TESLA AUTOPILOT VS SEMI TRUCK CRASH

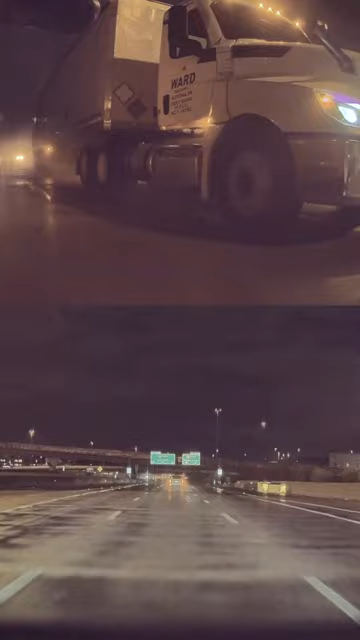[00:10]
The driver used his turn signal, but Vic didn't notice because the truck was in his blind spot. Unfortunately, Vic was also in the truck driver's blind spot.